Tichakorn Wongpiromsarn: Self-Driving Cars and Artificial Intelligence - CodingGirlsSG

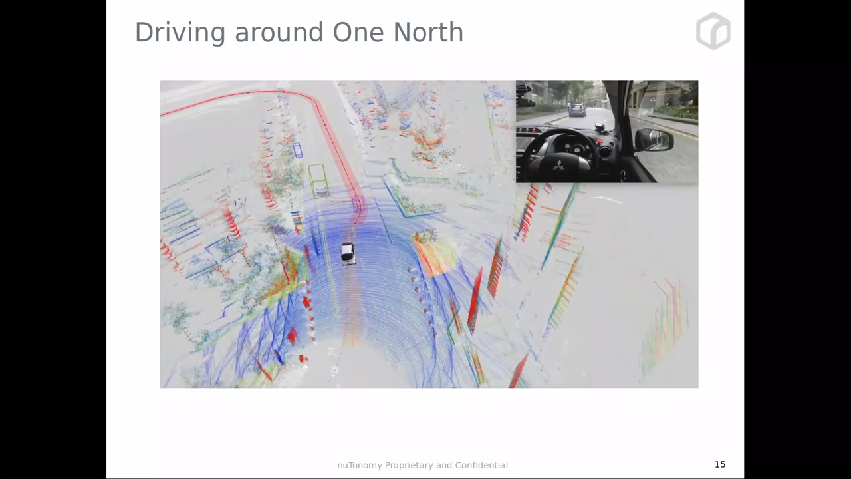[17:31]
You can see that, you know, this is parked car that we have to avoid, right? With some pedestrian walking around, there's a car behind us.
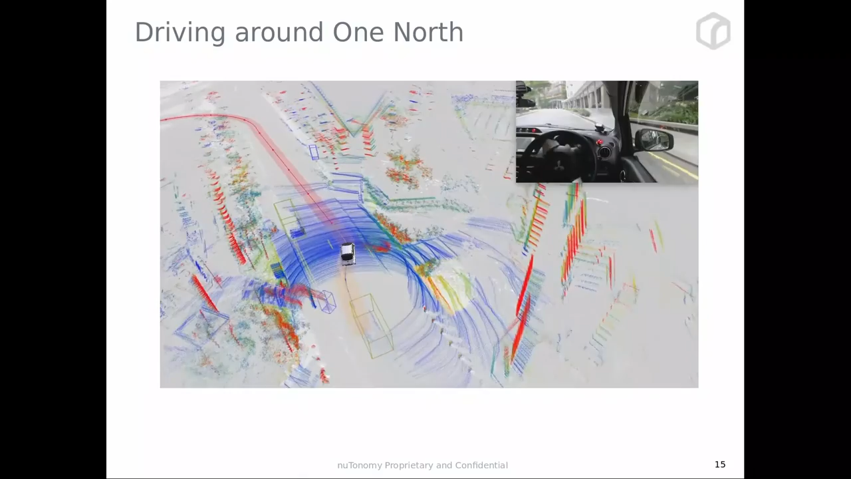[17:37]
Yeah. It's quite, very interesting driving around there. Every single day, we learn something new by just driving around. There was one day, there was a car going this direction, which is completely wrong.
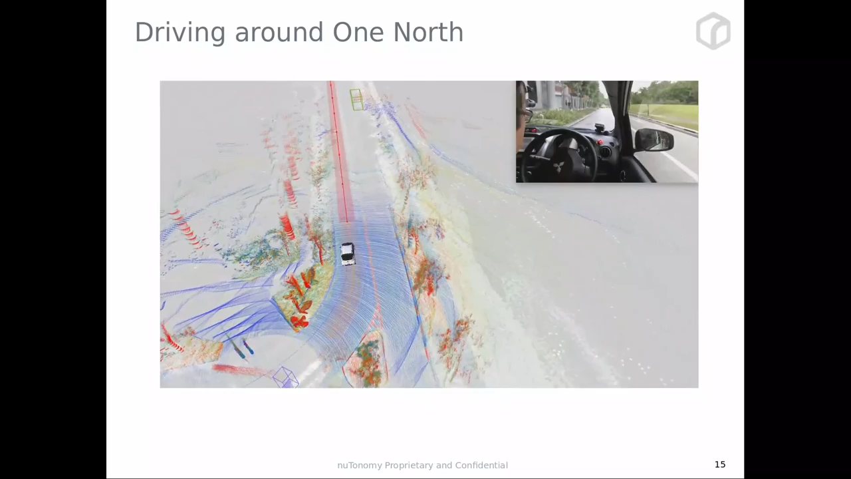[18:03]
Yeah. So, we saw pedestrian, we stopped for them. Yeah. And in this video, you can see that the car is actually driving around us.
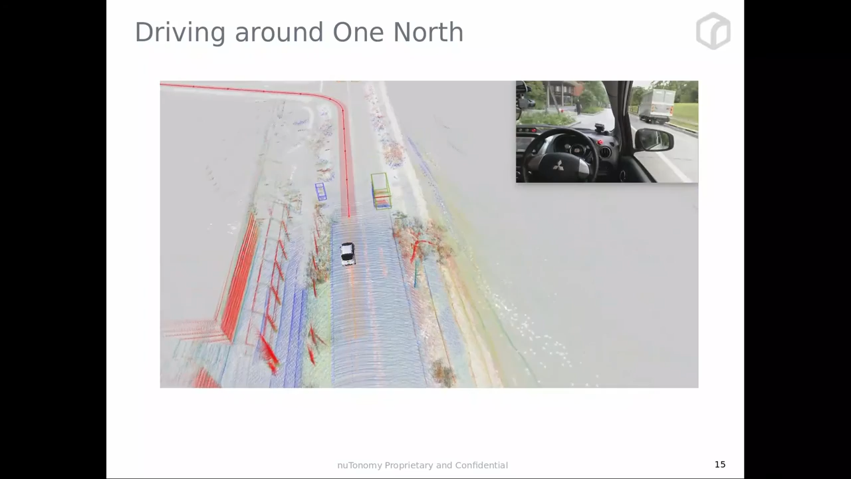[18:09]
We are not manually taking over at all. Okay.
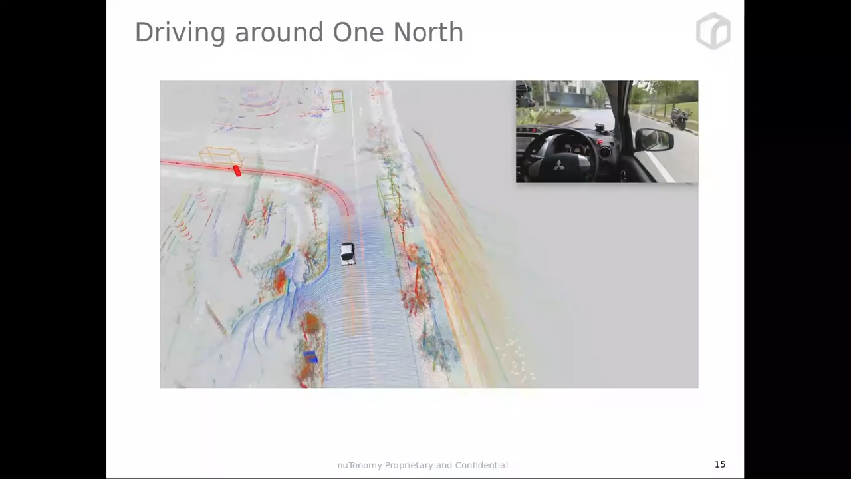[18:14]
When we turn here, then there's a parked truck.
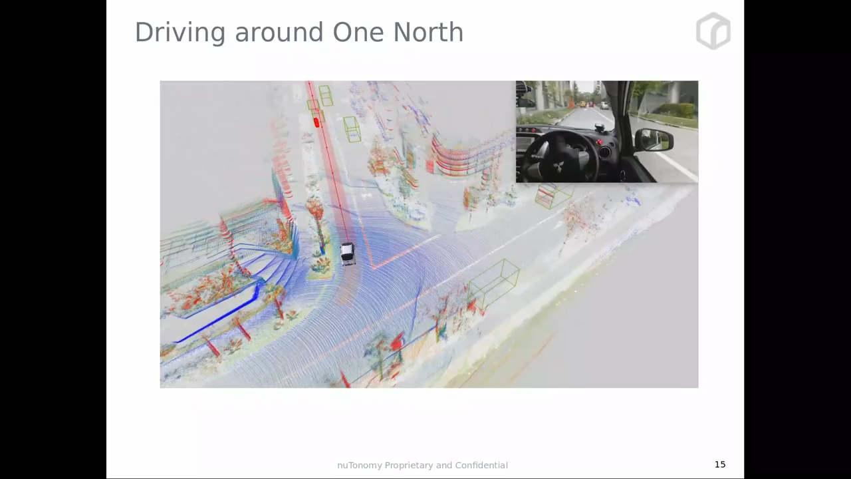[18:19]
Actually, when we gave this demo, it was quite, I mean, we are still developing the technology.
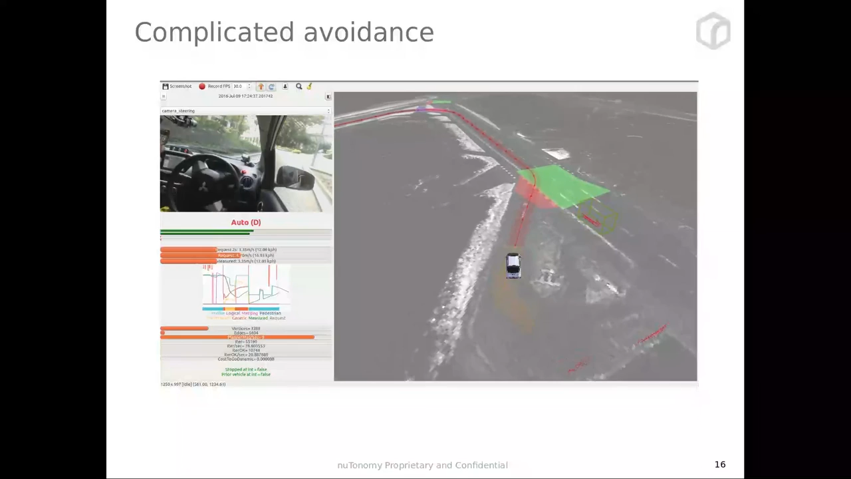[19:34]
This is another camp we run, different days.
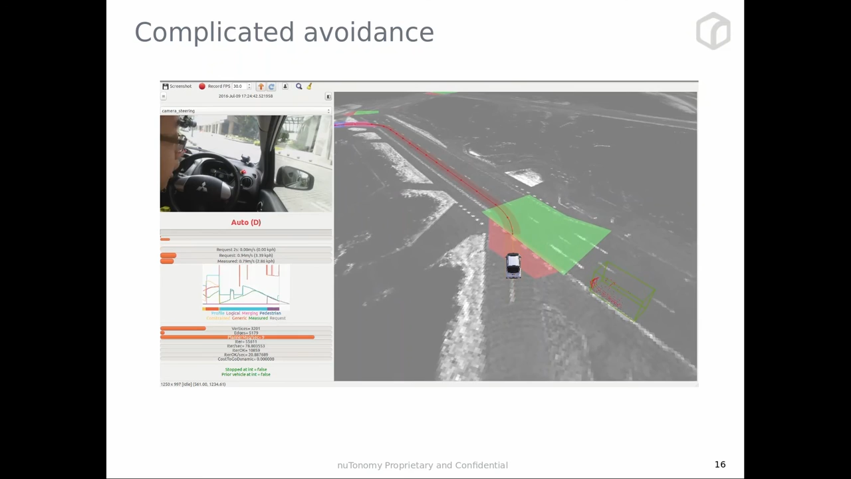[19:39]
These days, there's a series of car parking, and we need to be able to avoid. So some days, the area is just crazy.